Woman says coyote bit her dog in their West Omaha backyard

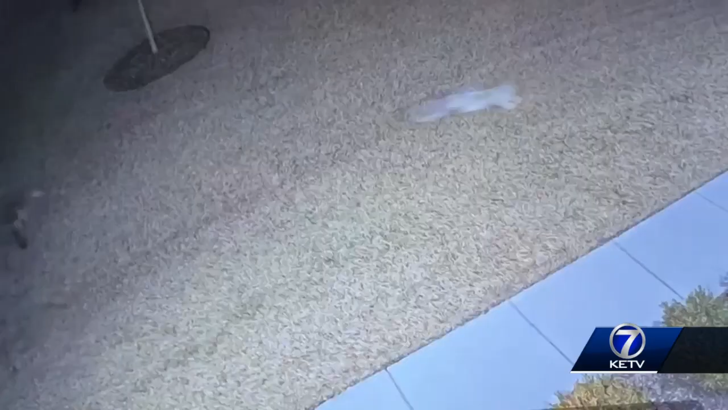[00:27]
Nancy Chacon's small dog came back inside safely after this video of her tangling with a coyote.